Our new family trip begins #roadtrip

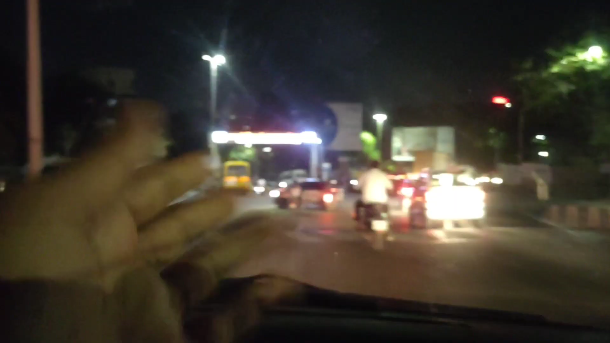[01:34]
चॉक इतना खाली है देखो मम मतलब यह चॉक यह इतना एक्सपेक्टेड ही नहीं है गाईस यह इतना खाली हो ना चात्रवधिवाजी महाराश प्रवेशवार के यह